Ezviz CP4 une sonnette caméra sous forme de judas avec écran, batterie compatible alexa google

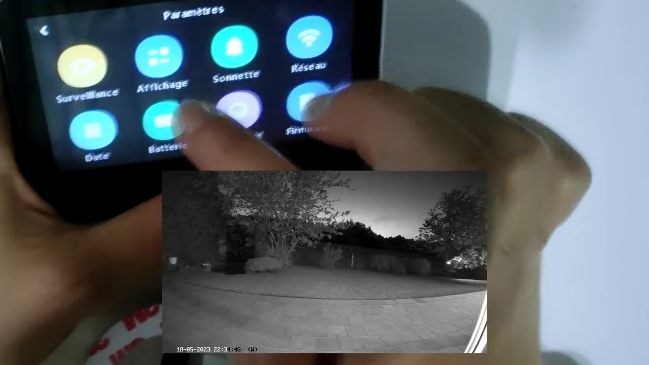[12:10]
Donc, on était dans l'affichage. Donc, jour-nuit, c'est ceci.
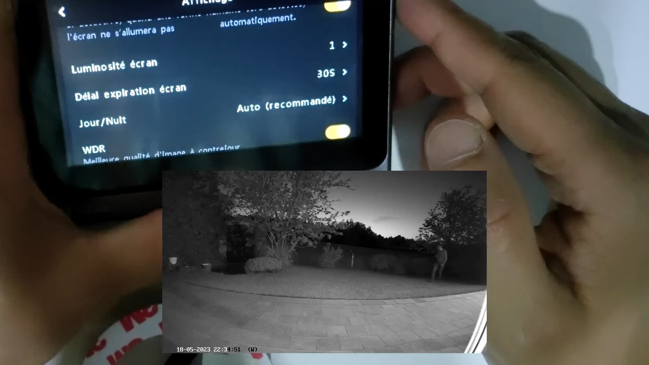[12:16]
Donc, en jour-nuit, c'est l'infrarouge. Donc, vision en noir et blanc.
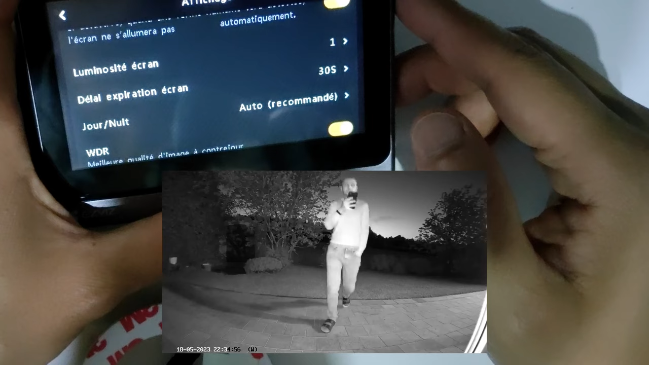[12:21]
Donc, en pleine nuit. Donc, c'est automatique.
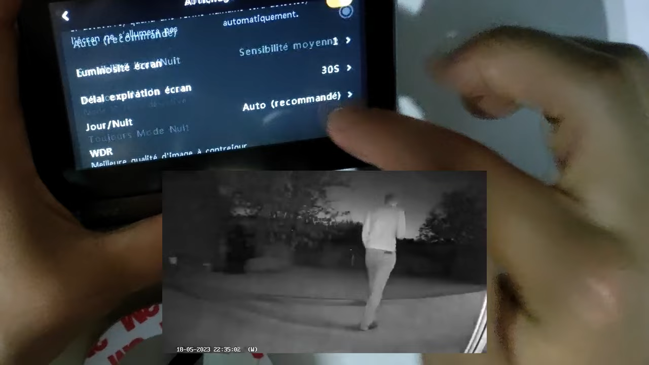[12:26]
Donc, quand il fera nuit, ça va filmer en noir et blanc. Et quand, via l'infrarouge.
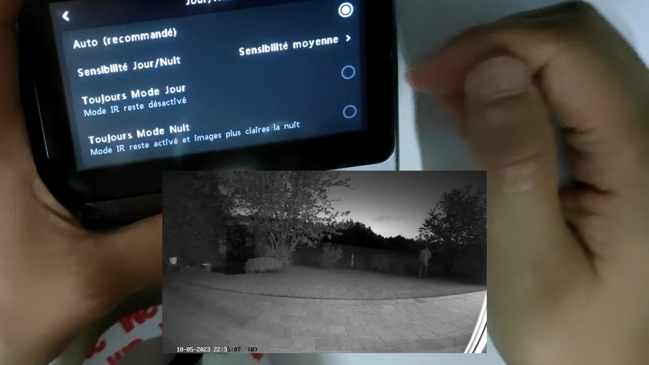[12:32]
Et quand il fait jour, ça filme bien sûr en couleur. Ça, c'est désactif automatiquement. Parce que si vous laissez tout le temps en mode nuit, par exemple, ce sera tout le temps filmé en noir et blanc.
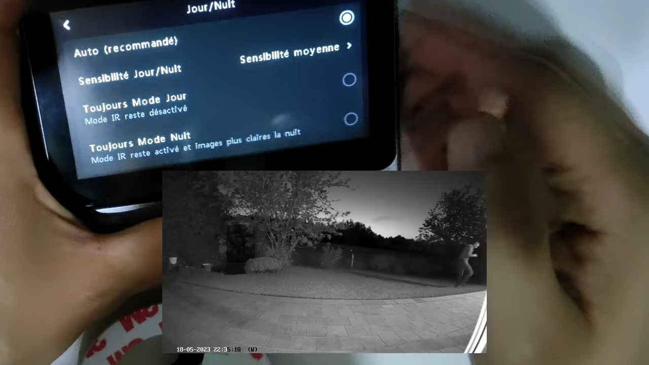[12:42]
Sauf si vous préférez ça. Mais bon. Aussi, il y en a qui préfèrent filmer full couleur. Ici, il n'y a pas de spot LED intégré à la caméra.
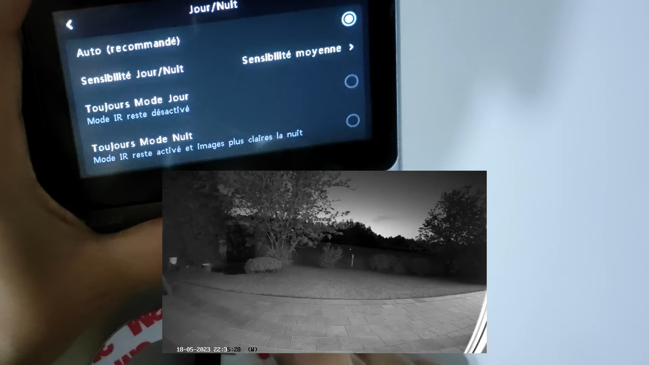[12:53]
Mais si vous avez une entrée qui s'allume, parce que je sais que beaucoup d'entre vous ont une entrée qui s'allume, ça peut toujours filmer en mode jour.
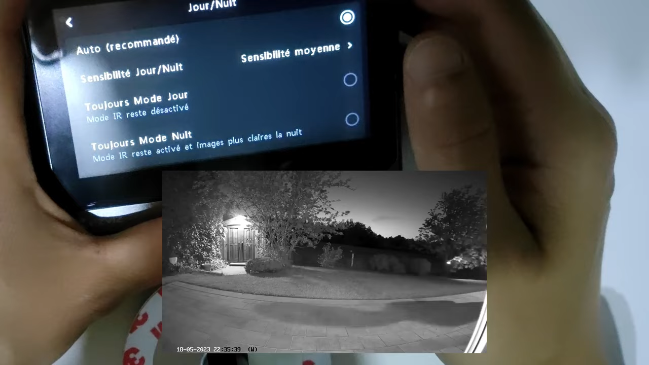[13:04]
Si vous avez toujours un éclairage devant votre porte.
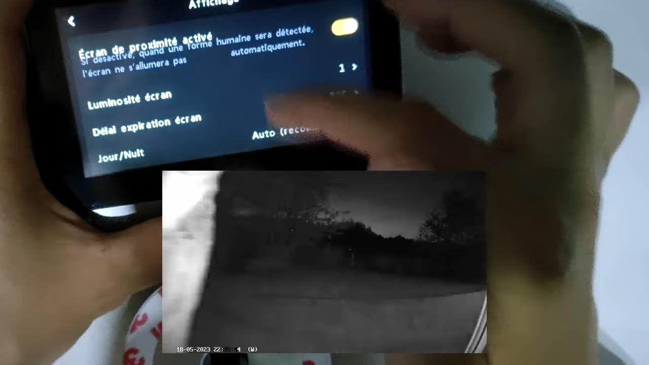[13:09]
WDR, meilleure qualité d'image à contre-jour.